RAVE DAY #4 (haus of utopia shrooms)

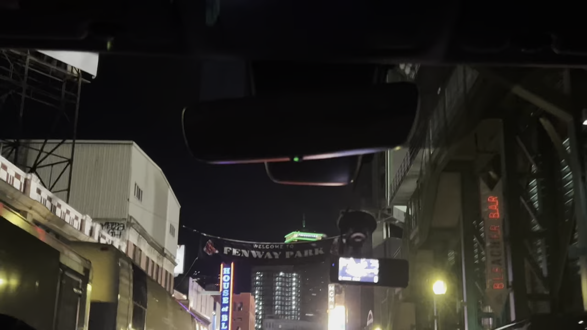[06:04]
Welcome to Fenway Park. Yeah. It's cool, and this shit goes really high up. I've been to Fenway Park before. I watched a game when I was little.